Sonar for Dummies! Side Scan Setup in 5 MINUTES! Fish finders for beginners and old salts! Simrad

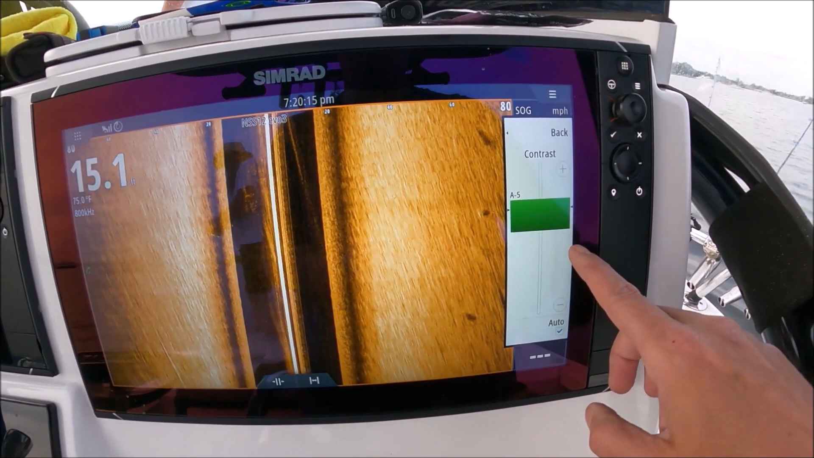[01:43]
I will tweak that just a little bit sometimes because you can see when I go all the way to regular auto,
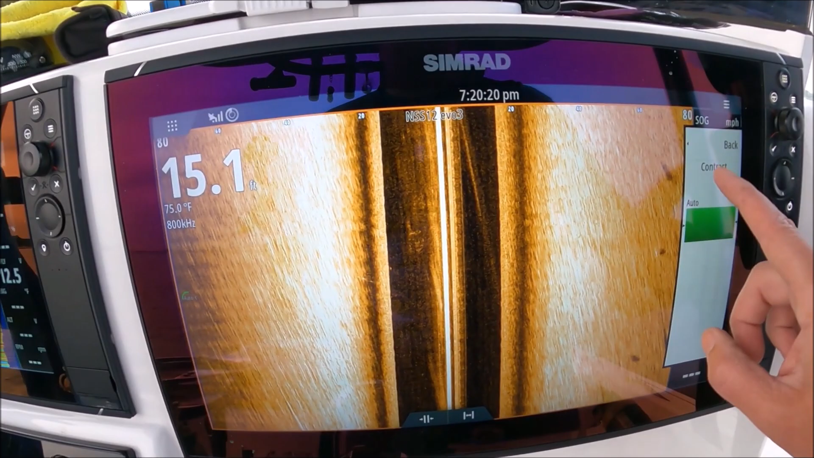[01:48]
On screen: depth 15.1 ft, water 75.0°F
I get kind of white hot bars there.
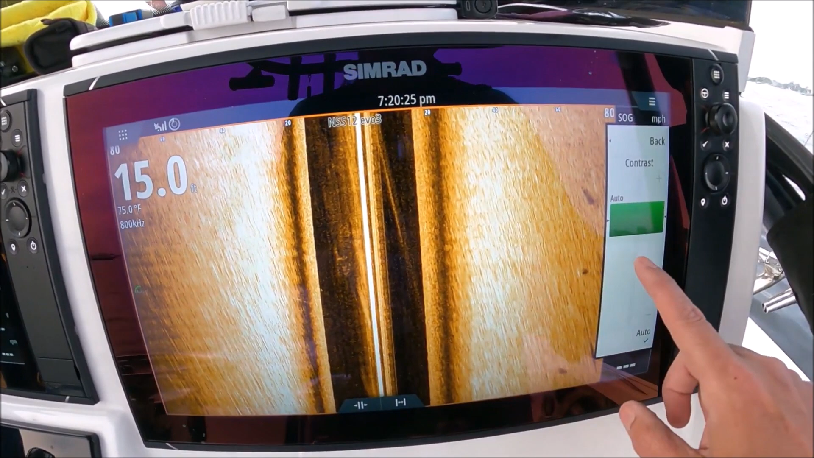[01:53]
On screen: depth 15.0 ft, water 75.0°F
So I will reduce my contrast just till that softens up a little bit. But it's been a long time since I've ever even looked into here.
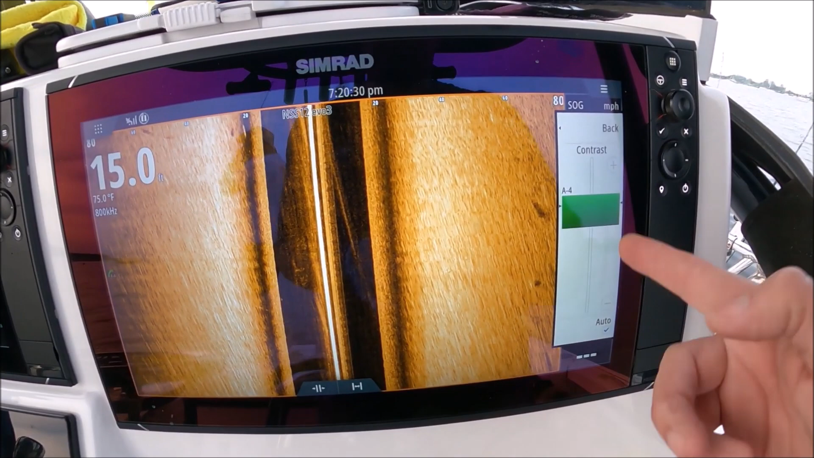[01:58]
On screen: depth 15.0 ft, water 75.0°F
I was kind of surprised to see it minus five to be honest with you.
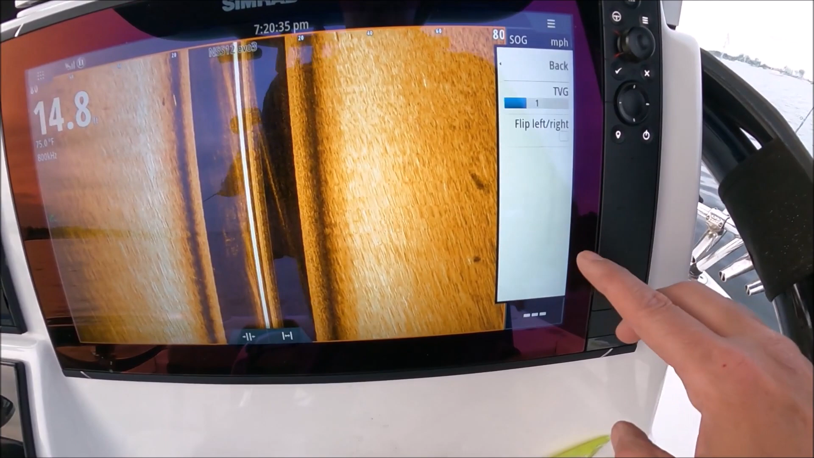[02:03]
On screen: water 75.0°F
Advanced TVG. Again, that deals with clearing up the turns close to the boat and that would be these right here.
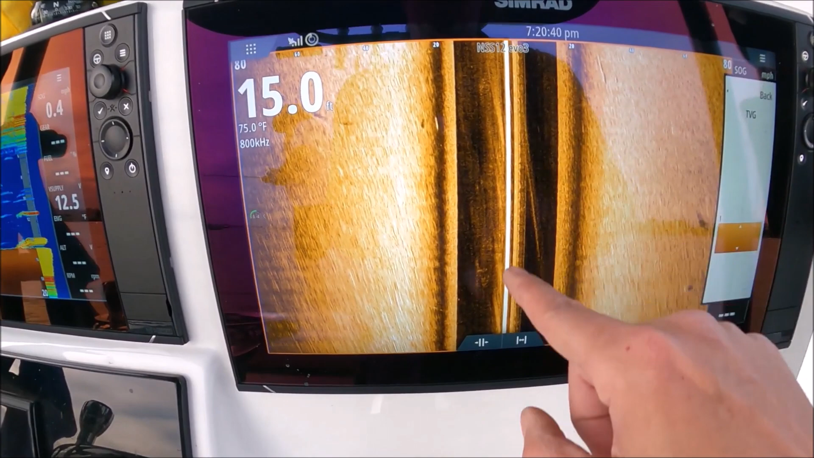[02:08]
On screen: depth 15.0 ft, water 75.0°F
In this black area, that is directly under us.
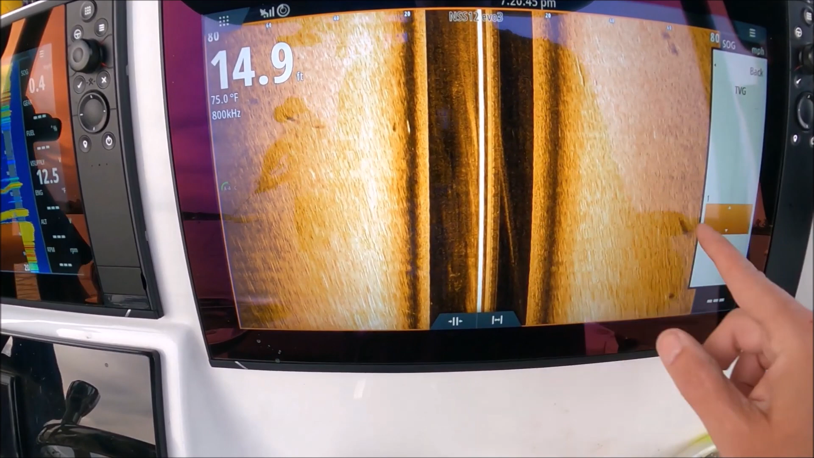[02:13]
On screen: depth 14.9 ft, water 75.0°F
So you see as I reduce it, more stuff appears.
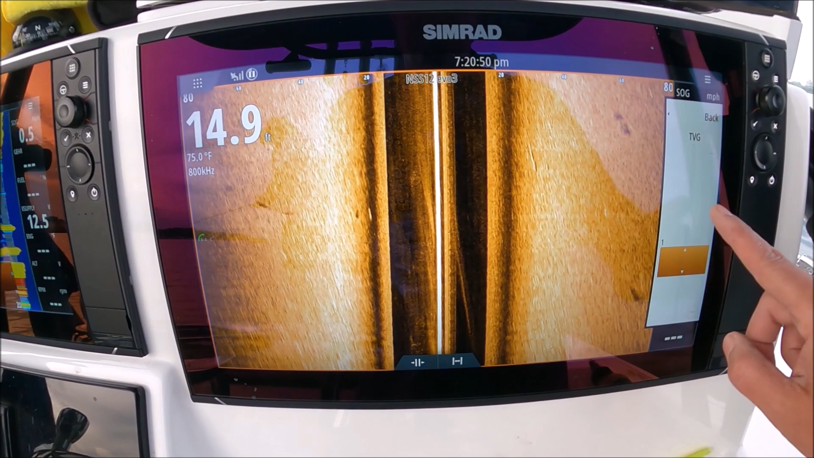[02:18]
On screen: water 75.0°F
As I increase it, it starts to filter out all that little stuff.
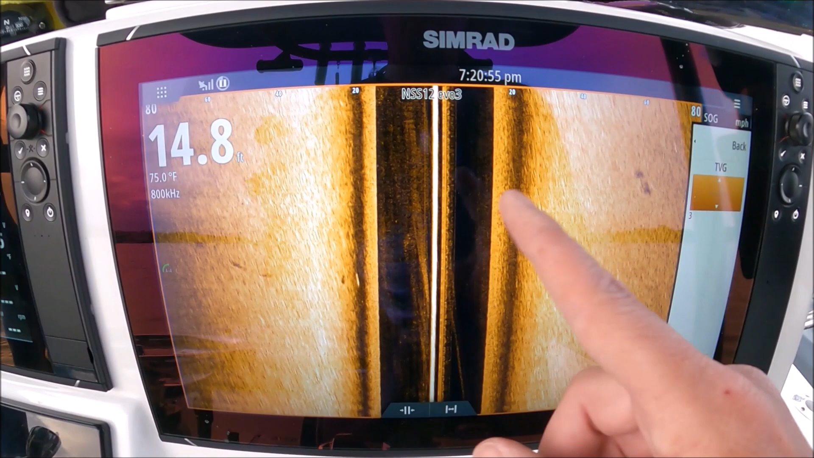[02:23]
On screen: water 75.0°F
You get a nice clean screen but I want to be able to see that bait so I don't mind the noise. There's a striped bass right there, just right past there, see a shadow.
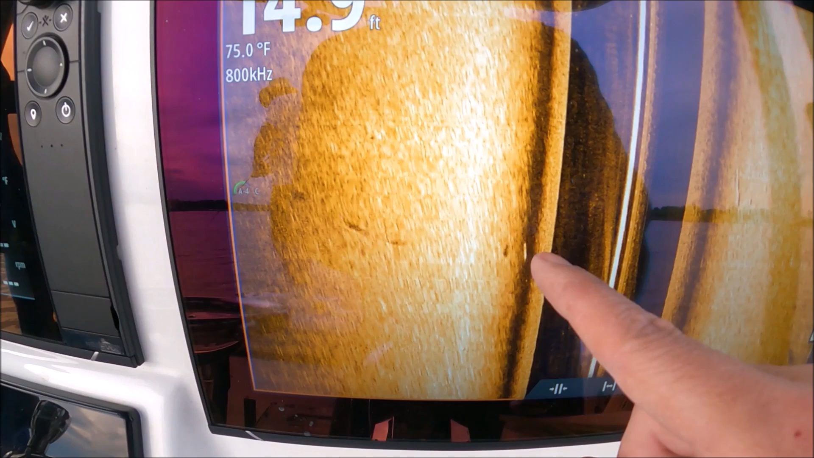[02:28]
On screen: water 75.0°F
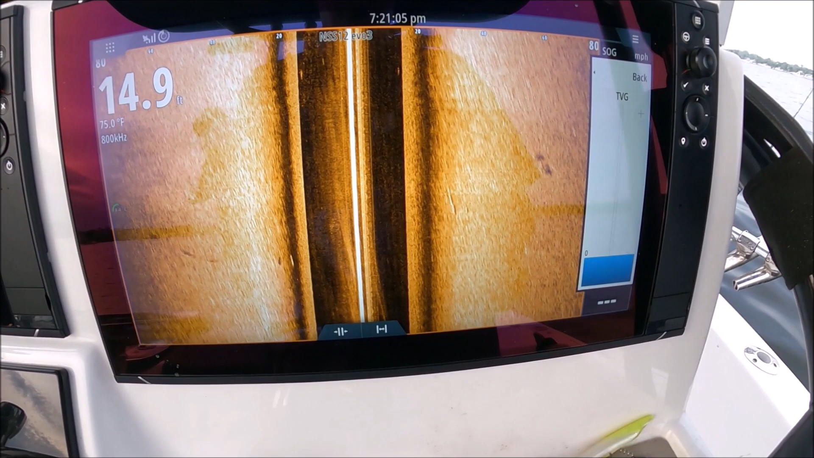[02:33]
On screen: depth 14.9 ft, water 75.0°F
So my TVG, leave it at zero and flip.
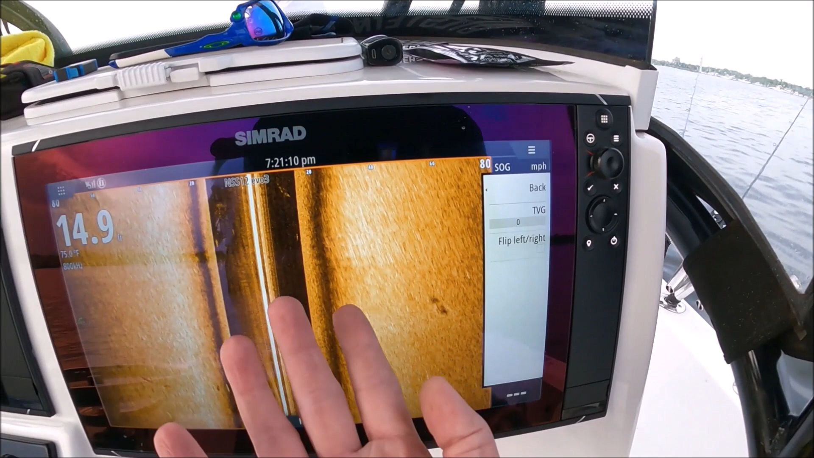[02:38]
This means it will flip the image of the transducer if you have your transducer installed forward or backwards.
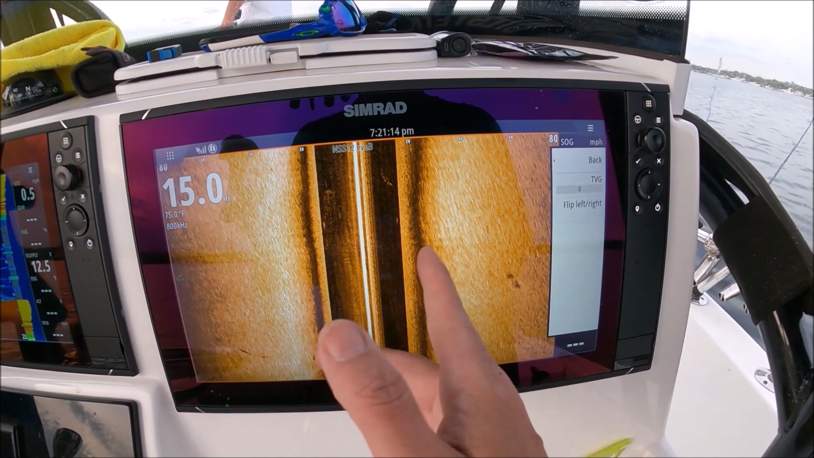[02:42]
On screen: water 75.0°F
So you can install it with the wire in the front or the wire in the back and then you hit that flip button.
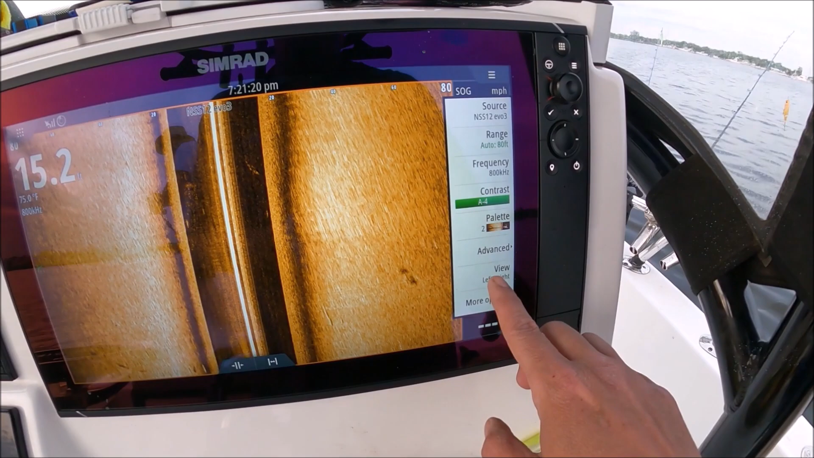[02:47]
On screen: water 75.0°F
View is left and right. That's what I have here. If I hit left only, it'll give you the whole bar on the left.
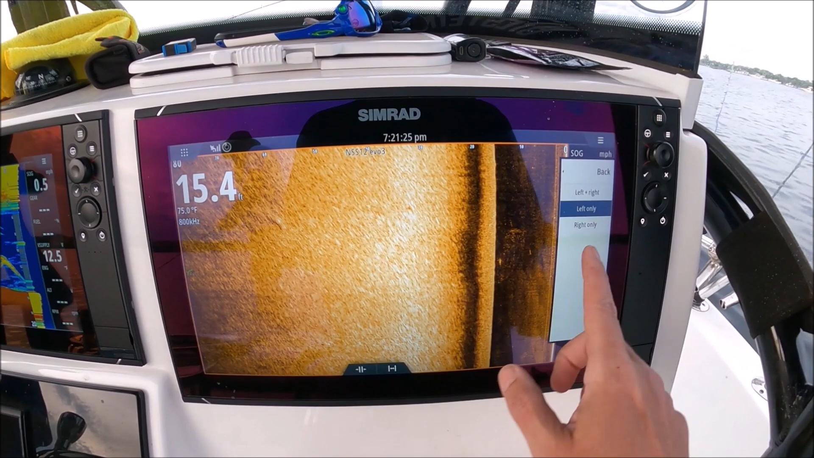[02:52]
On screen: depth 15.4 ft
Right only, it gives me the whole section on the right.
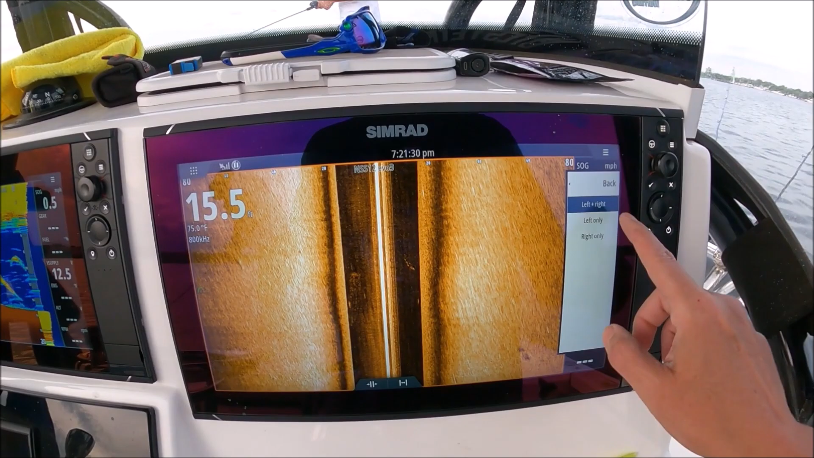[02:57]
Go back to left and right. That is all the basics of it right there. That is the only settings you really need to mess with on a Simrad side scan. One little thing that very few people know, I don't know why that is, but it's pretty important. Your range number is up here. So you see 20, 40, 60, 80.
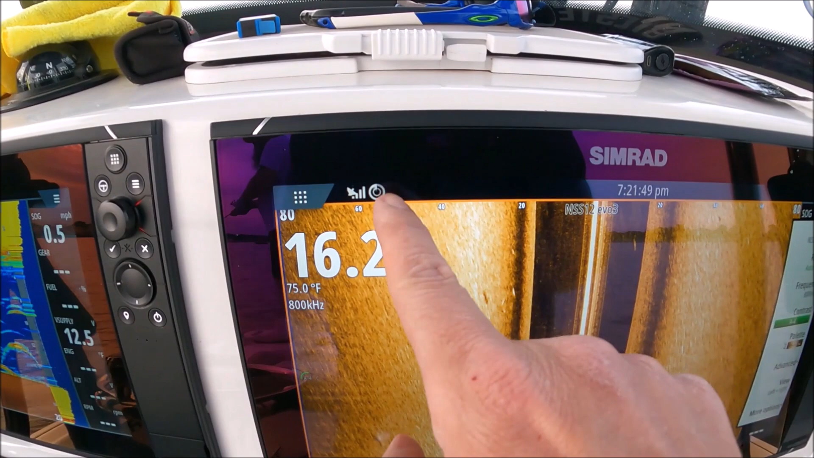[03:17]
On screen: water 75.0°F
That's where I have my range set right now. And you saw that straight bass right by that 20 mark.
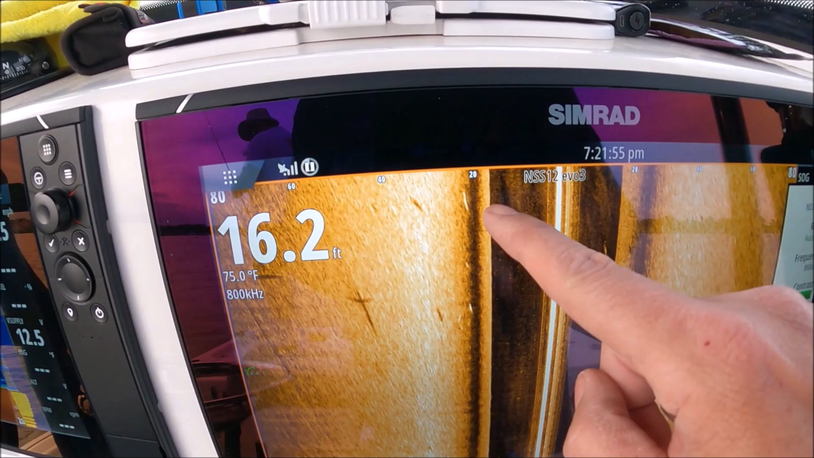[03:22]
On screen: depth 16.2 ft, water 75.0°F
So that fish is right underneath the 20 mark, but it's not 20 feet away.